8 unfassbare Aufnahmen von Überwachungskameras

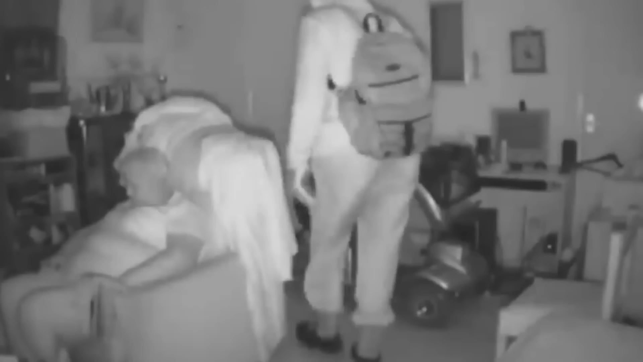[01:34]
der nur ein paar Meter von der schlafenden Margaret entfernt durch die Wohnung schlich und ihre Tasche durchsuchte.